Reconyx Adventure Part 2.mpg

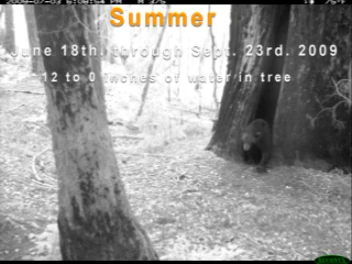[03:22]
The bears shake it off the excessive water and mud. We just lucked out. The delay of the camera only caught the tail end of a passing mountain lion at 7.51 in the morning.
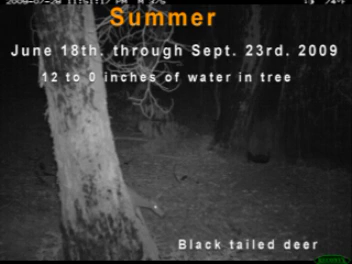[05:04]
You have a deer cautiously working to swim past the camera following the game trail. 8.24 p.m. A stealthy gray fox. At 7.25 p.m. a trio of deer.